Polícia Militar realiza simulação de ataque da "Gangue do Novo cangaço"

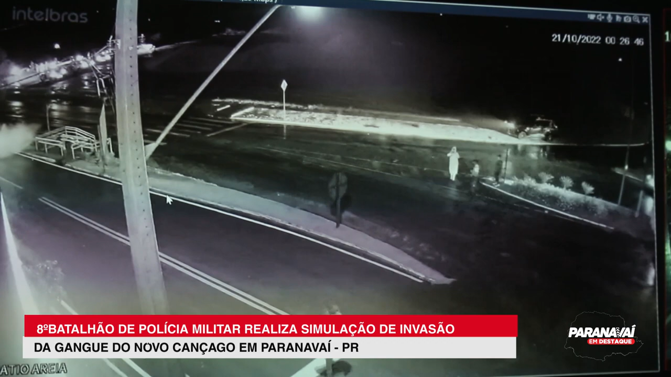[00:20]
Confronto, equipe choque em Atalaia, trevo de Atalaia. Confronto, vários veículos. Arma longa. Estão abandonando o carro. Confronto. A simulação foi realizada em pontos estratégicos onde poderia acontecer um possível ataque da quadrilha,